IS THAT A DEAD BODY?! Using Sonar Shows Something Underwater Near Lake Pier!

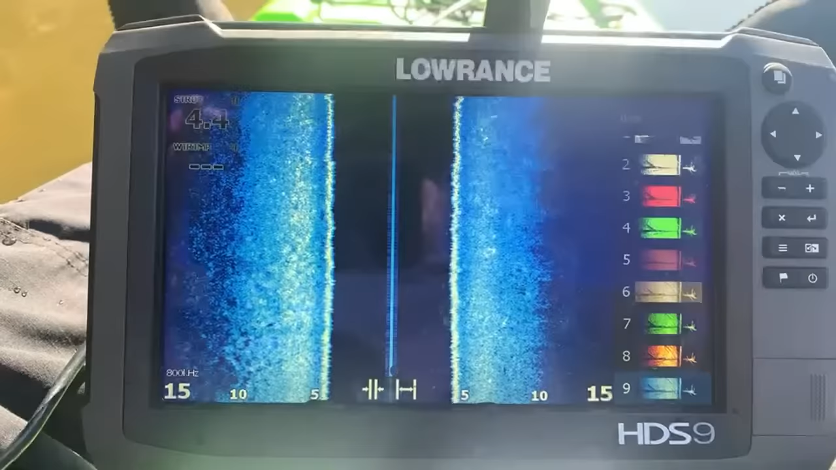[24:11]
So I'm really close to here. So I wonder if I go back, shoot it right only. Because why on that side is wide open water.
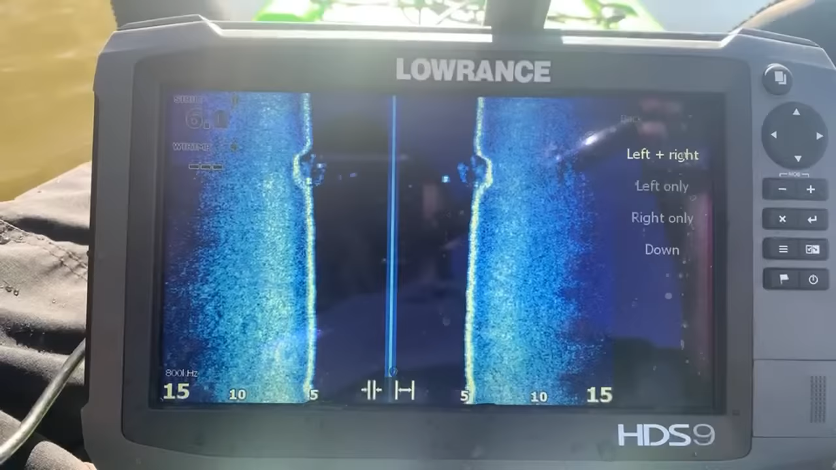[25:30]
Not too exciting. Oh, what the heck was that?
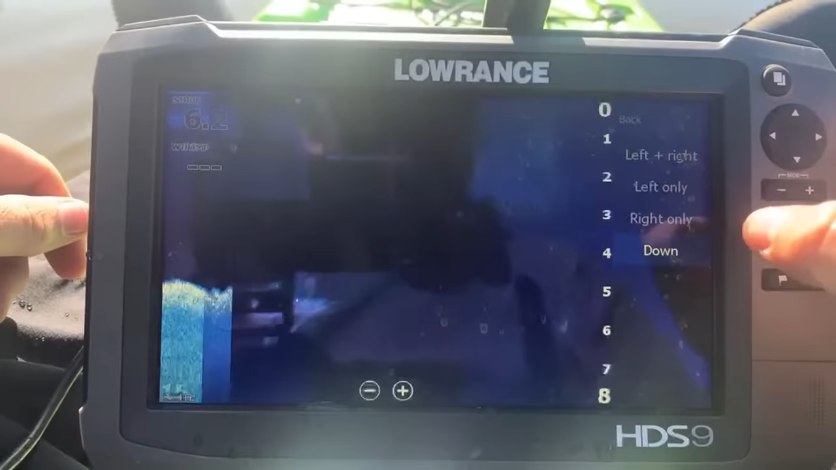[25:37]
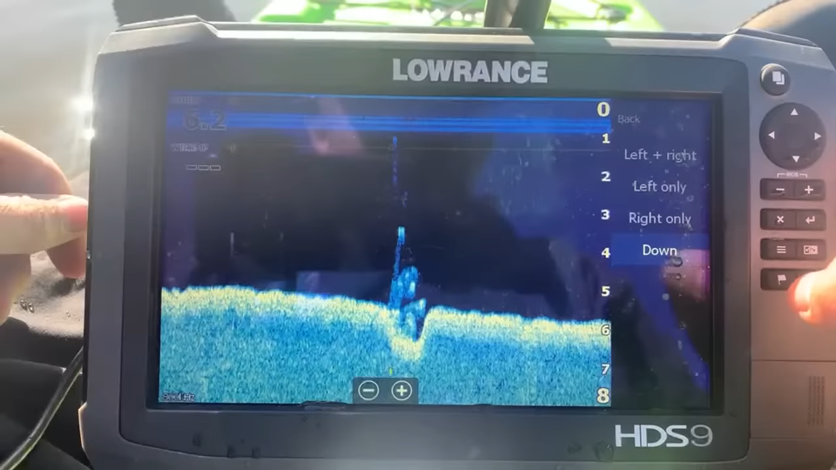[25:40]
Just went over something, probably a tree. But what is that screen? This is a side scan sonar. It's kind of a fishing thing, but I'm using it to see if I can find any anything cool in the water to show you guys.
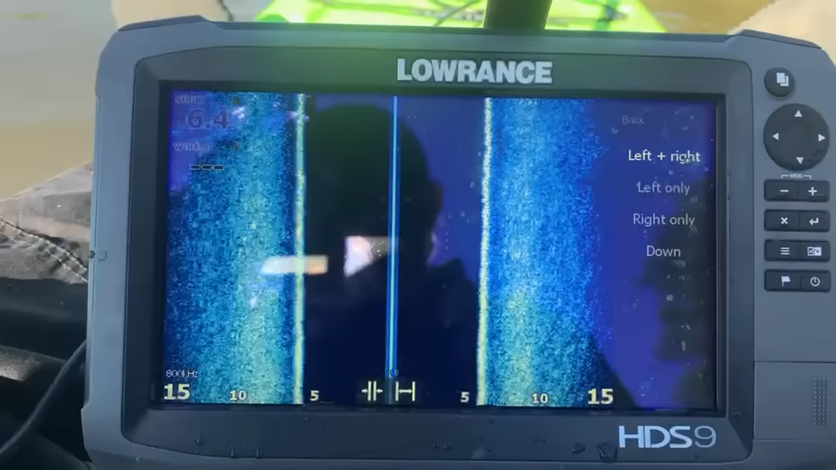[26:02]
Nug, I'm hungry. You going to the store on the way home? I sure can. Let's see here. Now let's shoot to the right.
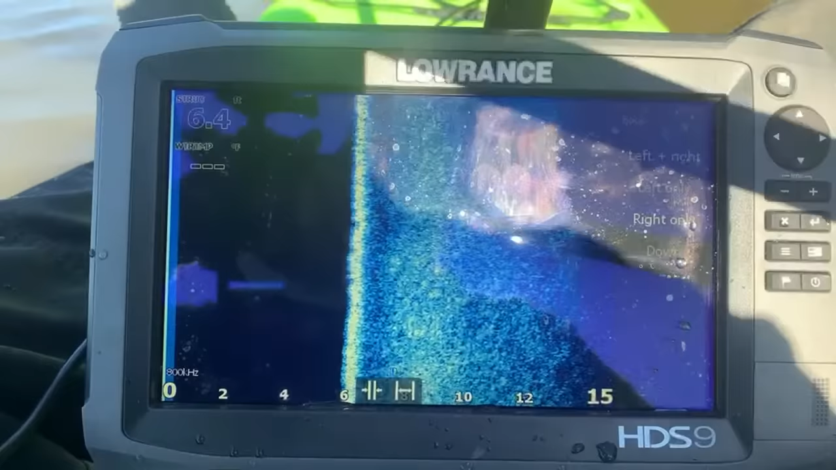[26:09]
Let's go back and see what the heck that... Something big was in the water. I'm pretty sure it's just a big tree. But you never know. Could be a boat.
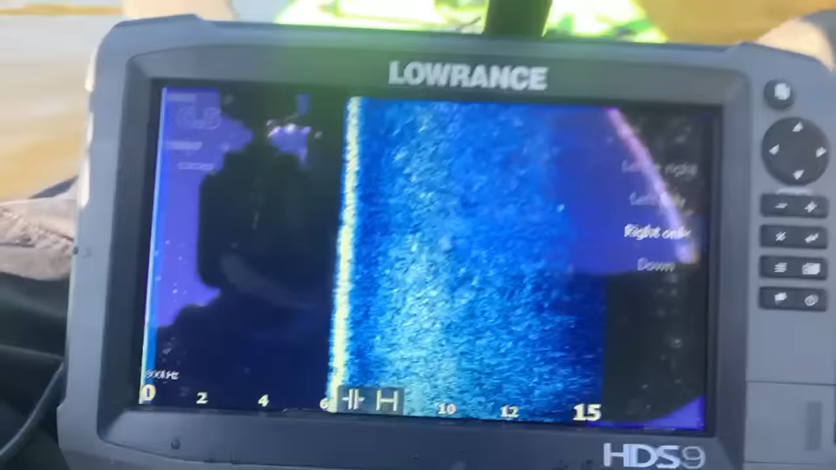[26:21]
You know, that was something that I did find in Nashville. Found a boat. And I confirmed a boat trailer. So at the worst case, I could go back there and do a live stream pulling the boat trailer out.
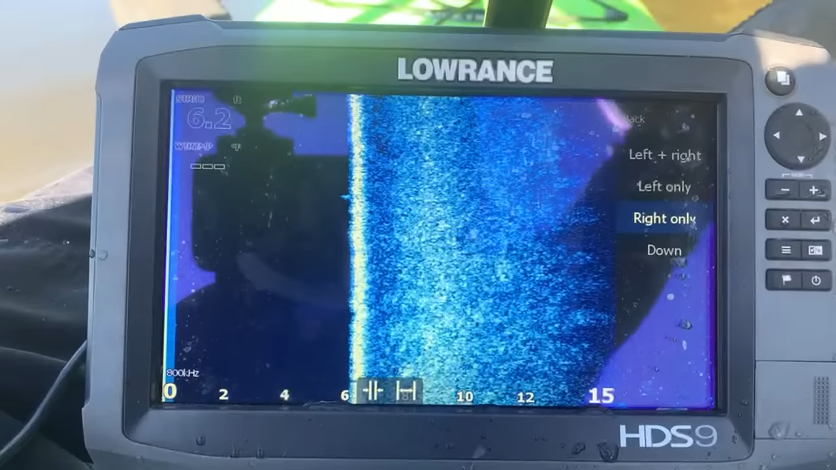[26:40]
Not too exciting, but something to do.
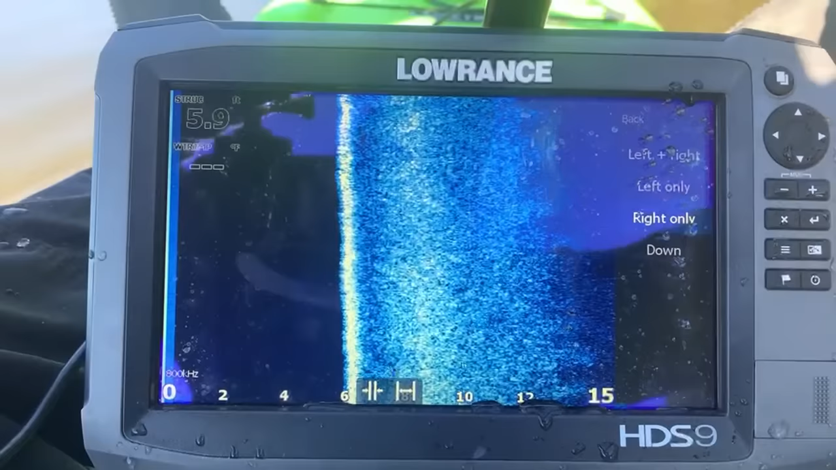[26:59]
Well, now it's not showing up. This sonar's screwy.
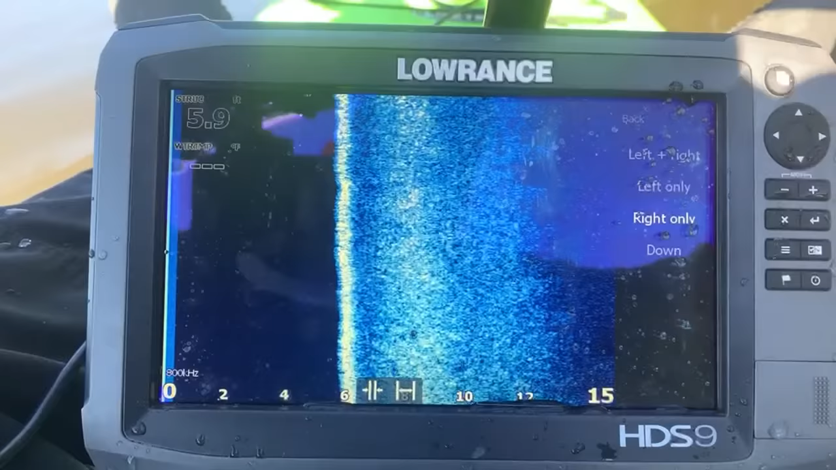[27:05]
Unless I'm shooting on the wrong side again. I don't think I am.
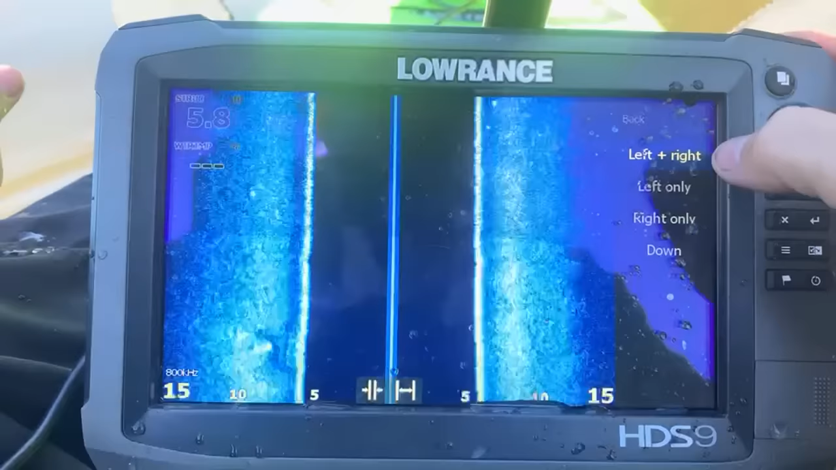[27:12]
I want to figure that out. No, I don't think I was.
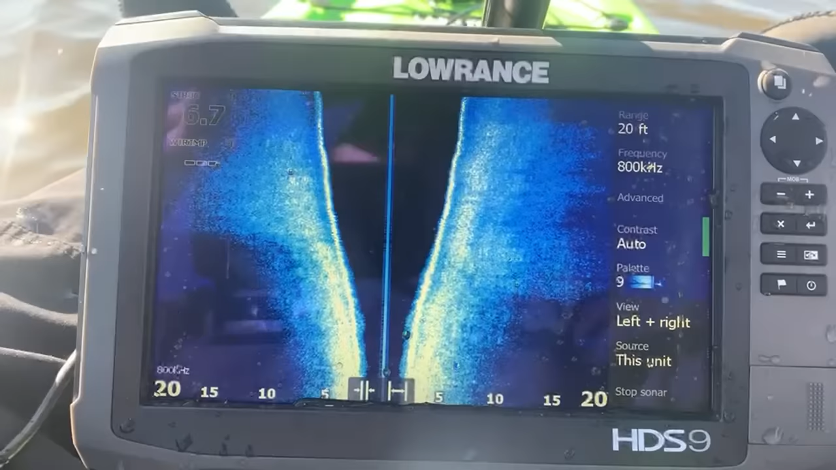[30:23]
So here's the thing that bugs me the most about this thing is here's 20 feet on each side.
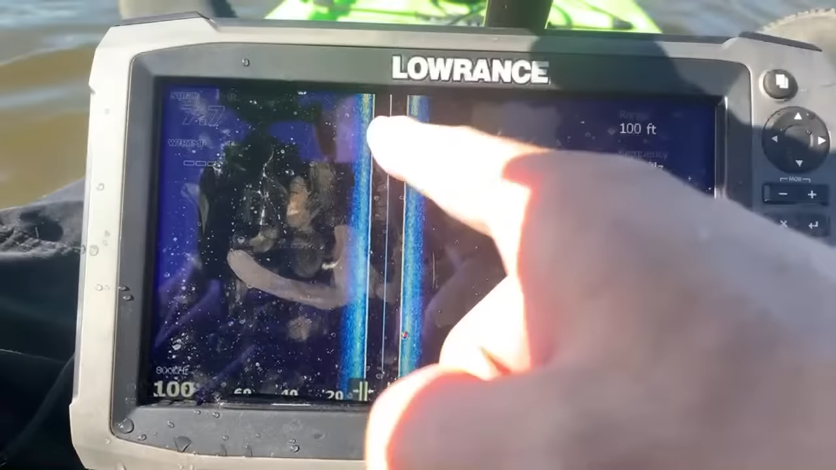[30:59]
Let's go all the way out to 100 feet on each side. Look at this picture. It's garbage.
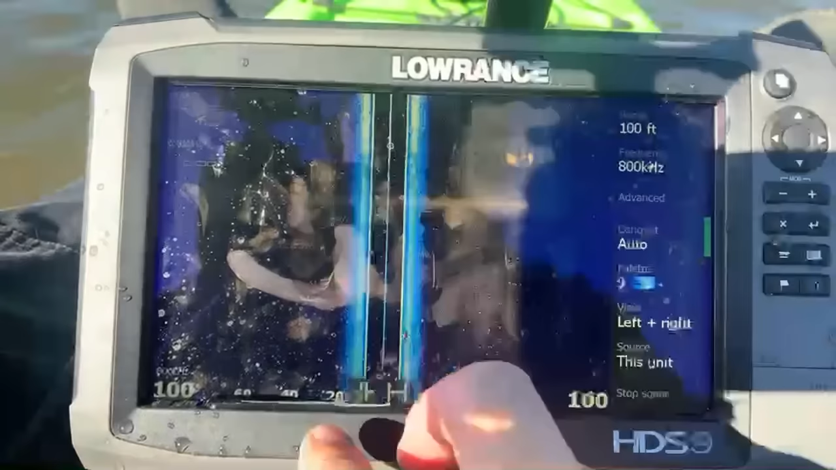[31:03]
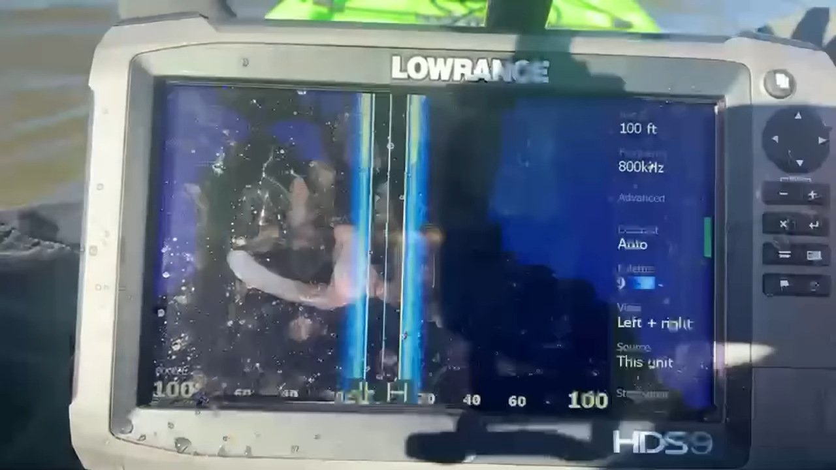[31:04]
Like, you just, you know, it's not power. It's only 7 feet deep, but I don't understand.
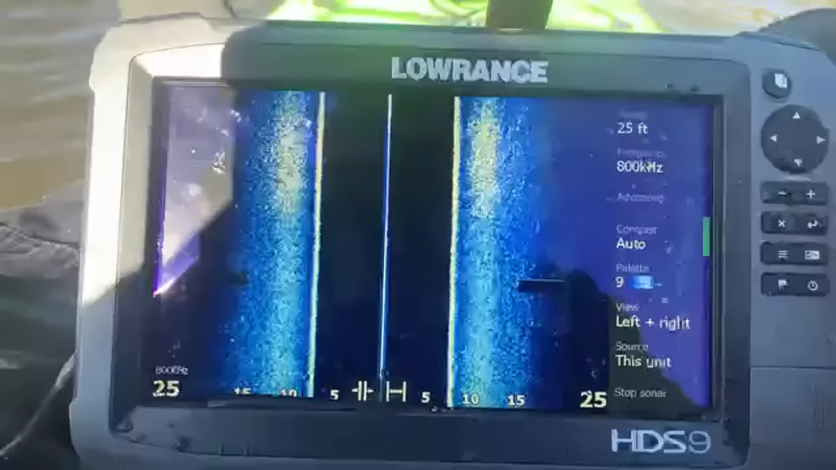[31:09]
Yeah, back to 25 feet on each side. You know, then you can actually see stuff, but nope. Need an upgrade. Need an upgrade. I'm already ready to sell this thing. I wish I could return it, actually, just hold off on the sonar stuff until I can actually afford the right one.